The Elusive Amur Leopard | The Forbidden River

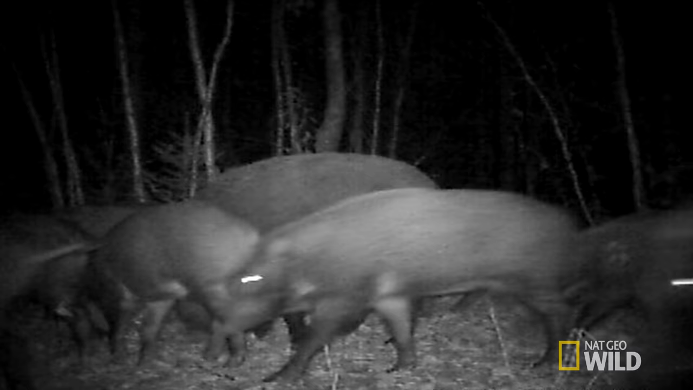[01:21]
Tiger and leopard food. There seems to be no lack of it.
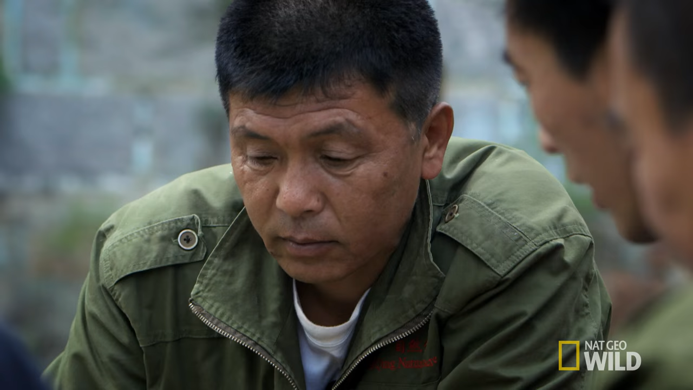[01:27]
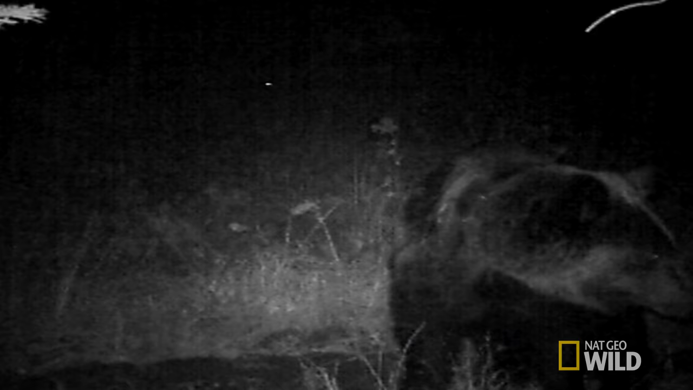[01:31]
A brown bear with a radio collar, an old acquaintance.